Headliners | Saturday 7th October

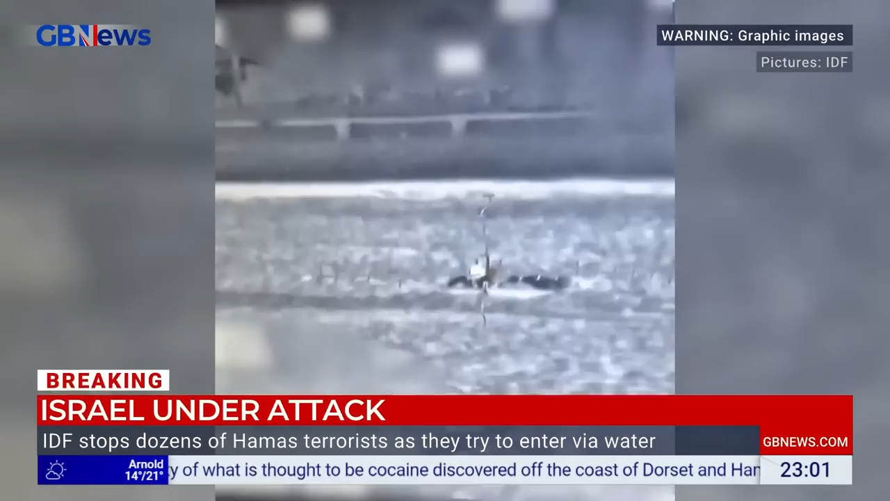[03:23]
Earlier this morning, the IDF pursued dozens of terrorists along the southern maritime area as they tried to enter Israeli territory via the water. Soldiers opened fire on the militants, successfully destroying four vessels.
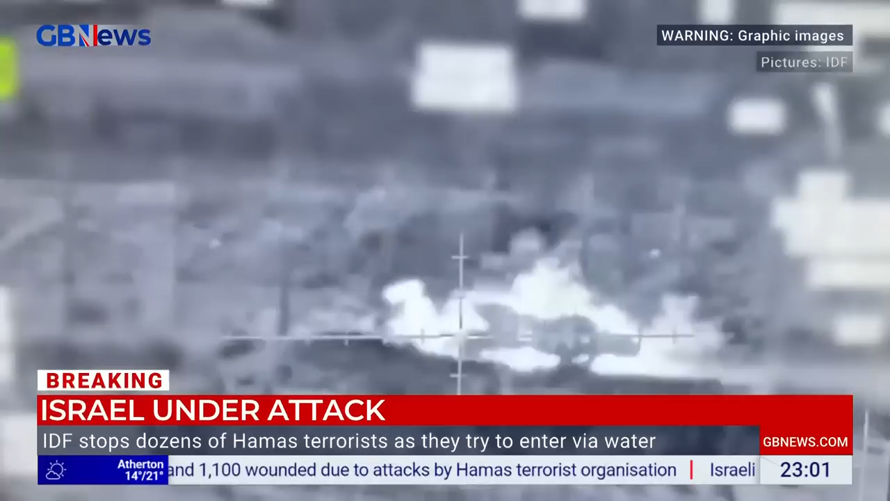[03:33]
Hamas terrorists were also stopped as they tried to cross into Israel along the southern border. We're back here. A significant quantity of what is thought to be cocaine has been discovered off the coast of Dorset and Hampshire.